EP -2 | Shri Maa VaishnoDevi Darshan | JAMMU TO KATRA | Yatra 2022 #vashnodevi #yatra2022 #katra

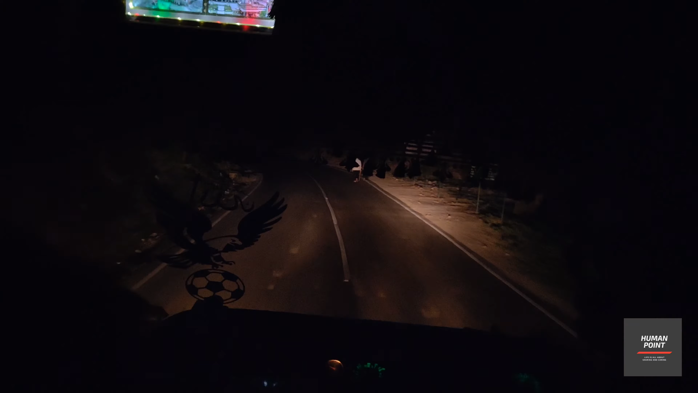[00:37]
नहीं है रोड बहुत जाता साफ और अच्छी है और बीच में बीच में जैसे कहीं